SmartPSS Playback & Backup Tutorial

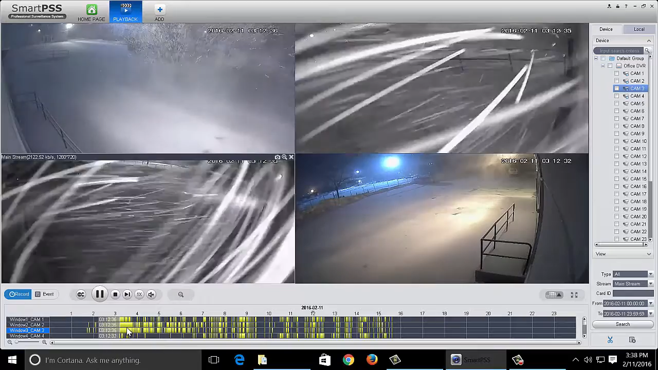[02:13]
exact same moment and you start clicking one start clicking another and they're out of sync and you know you kind of want to view everything at the same time. Now one of the functions that you can actually get through playback is to back up small clips. We have this snipping tool here. Now this will allow you to back up short clips.
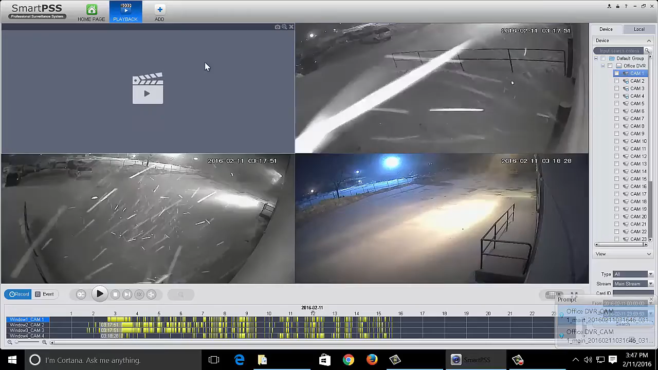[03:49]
One of the other ways of backing up files is by event.